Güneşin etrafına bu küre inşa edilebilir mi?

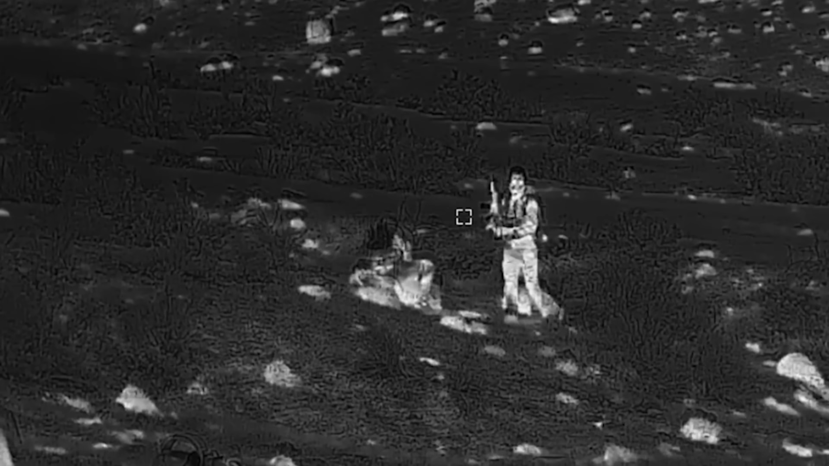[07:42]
E kızılöte kameralarda görünme nedenimiz bu.
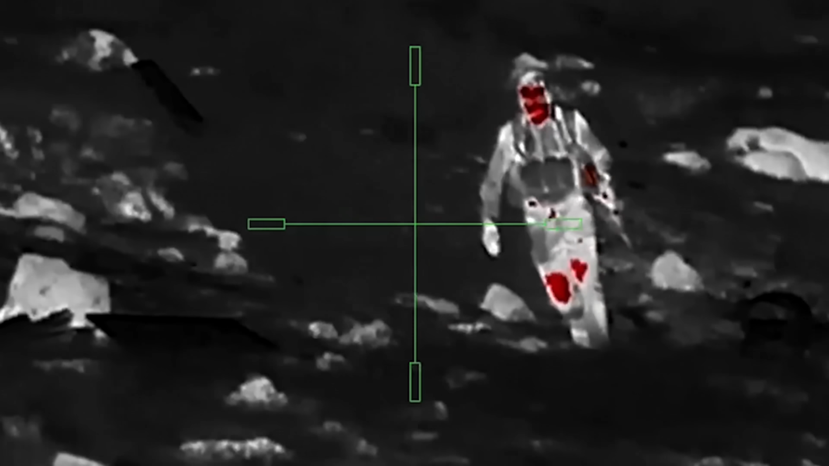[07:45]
Çünkü vücut sıcaklığımız kızılöte de ışıma yapmamıza neden oluyor.